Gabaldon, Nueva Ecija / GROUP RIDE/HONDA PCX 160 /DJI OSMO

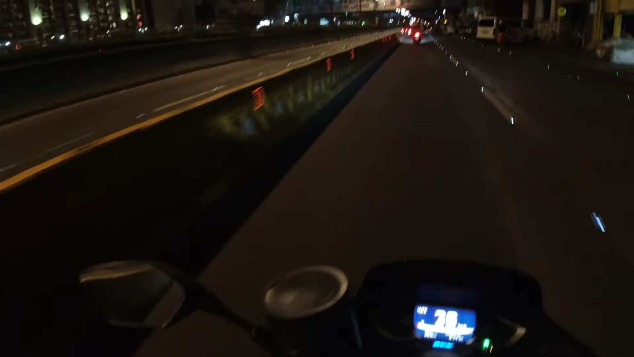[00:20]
Time check po muna tayo, 4:23 ng umaga, Sabado. Linggo, sorry. Dito po kami ngayon sa Quiapo, Manila. On the way kami sa Nueva Ecija, sa Cabaldon. So, nag-time off po kami ng 4:15.
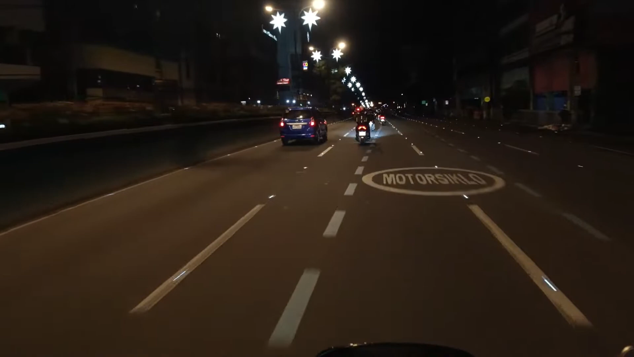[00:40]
Nagpagas ngayon. Okay na. Bali, pito kami motor. Parang apat na NMAX, isang Aerox, tapos dalawang Honda PCX.
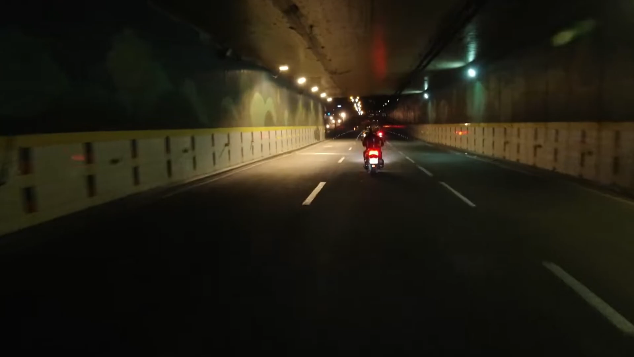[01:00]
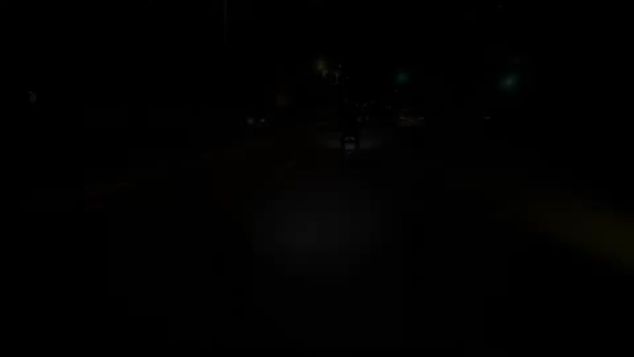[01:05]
Sarap talaga bumiyahe ng
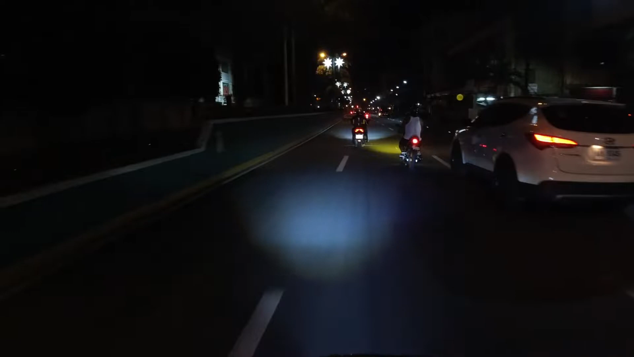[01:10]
medyo madilim pa kasi medyo maluwag pa ang mga karsada dito sa Maynila. Yan, may hinto lang tayo sa stoplight pero saglit na saglit lang.
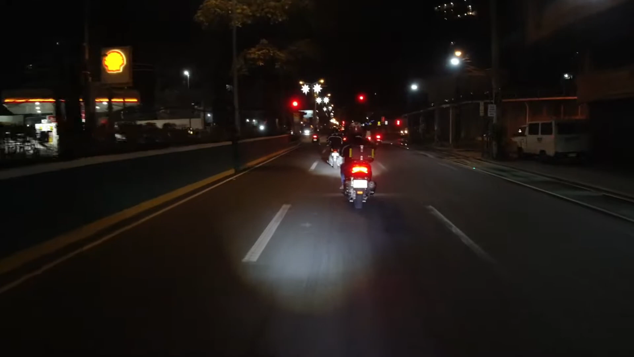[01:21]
Sana doon na kami abutin ng liwanag sa mga parting Bulacan or Nueva Ecija.
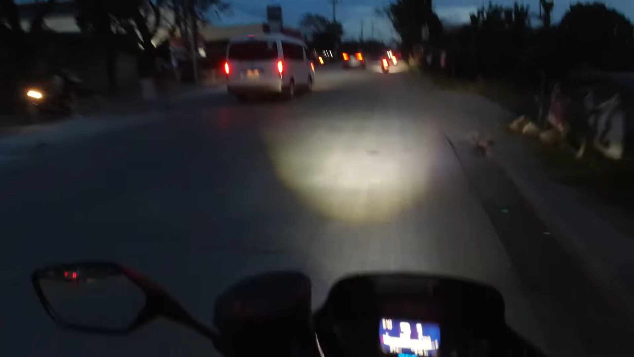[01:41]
Morning time check. 5:43 na ng umaga. Andito na kami sa Baliwag, Bulacan.